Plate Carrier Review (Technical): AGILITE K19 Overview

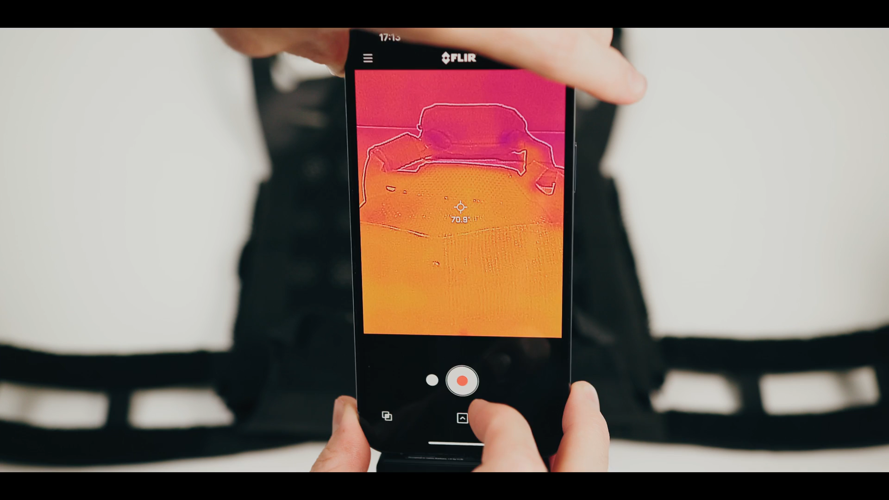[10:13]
First, we used our FLIR camera to take the surface temperature reading of the body-facing side of the plate bag at room temperature.
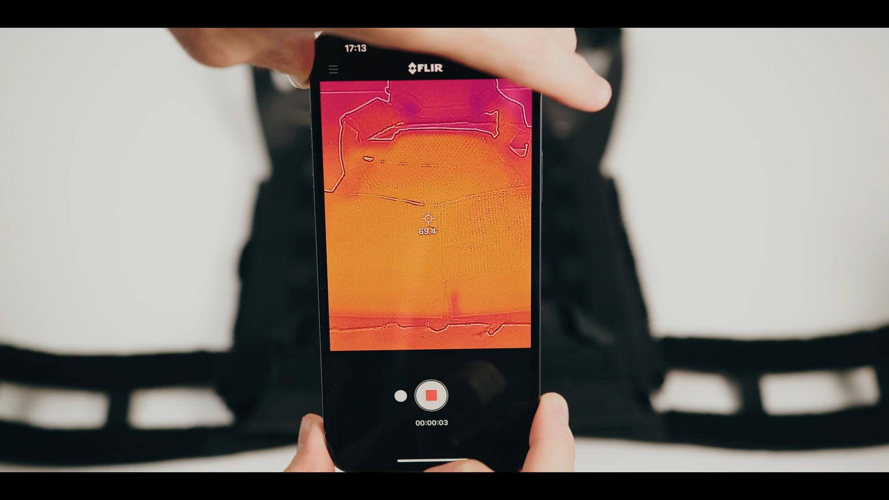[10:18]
Next, we placed a single ice plate curve, fresh out of the freezer, into the plate bag of each plate carrier.
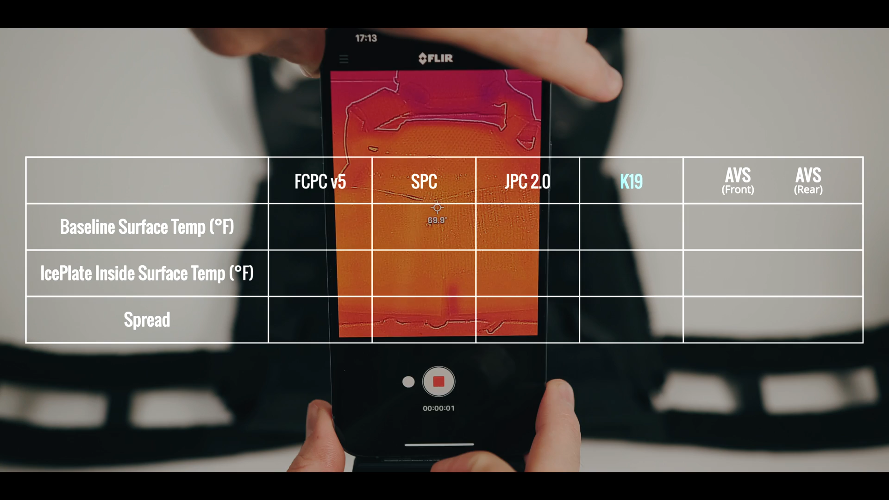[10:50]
The baseline surface temperature of the Cry SPC is 69 degrees. The ice plate inside surface temperature of the Cry SPC is 55 degrees.
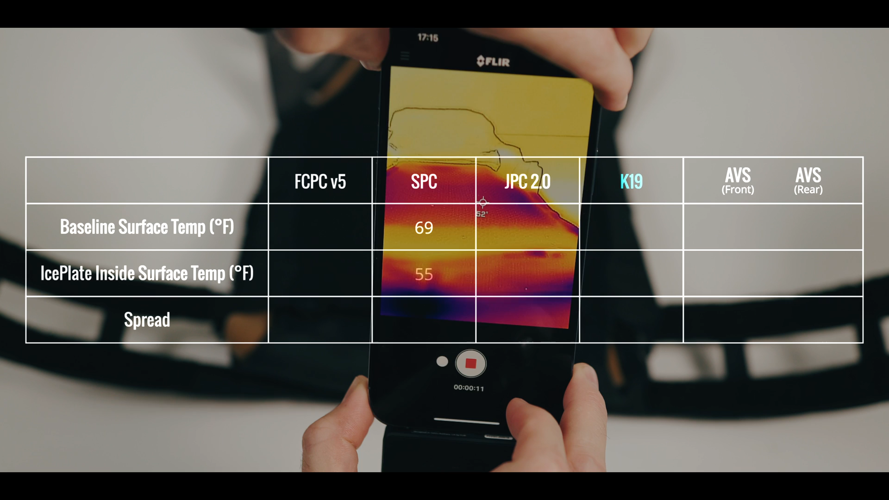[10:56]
The Ferro Concepts FCPC V5 had a baseline surface temperature
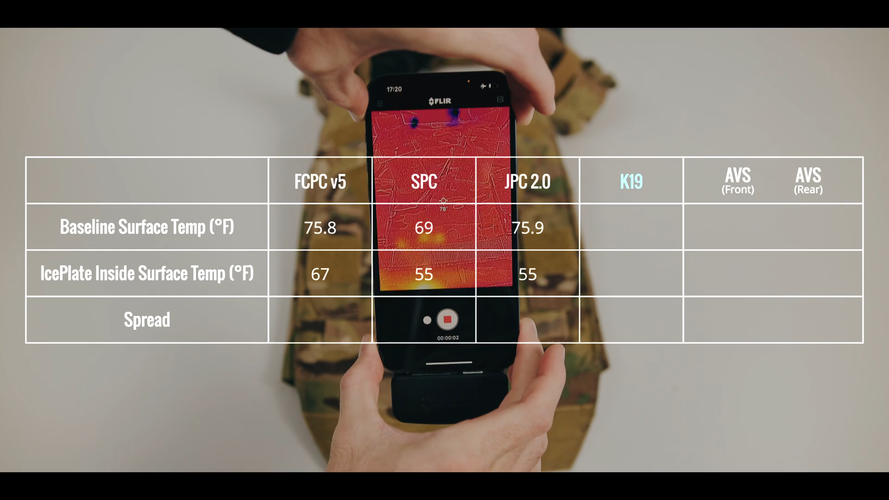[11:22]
was 76 degrees while the ice plate inside surface temperature of the front plate bag was 67 degrees.
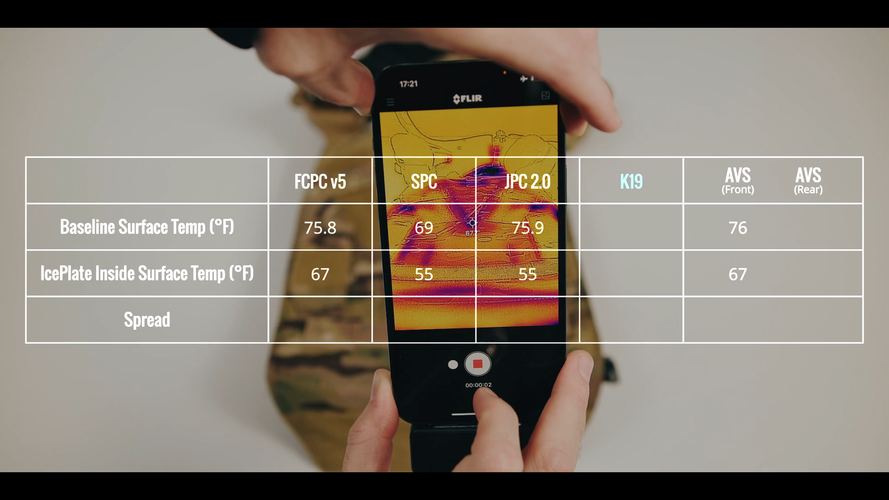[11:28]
However, the AVS's rear plate bag has a baseline surface temperature of 75 degrees with an ice plate inside side surface temperature of just 71 degrees.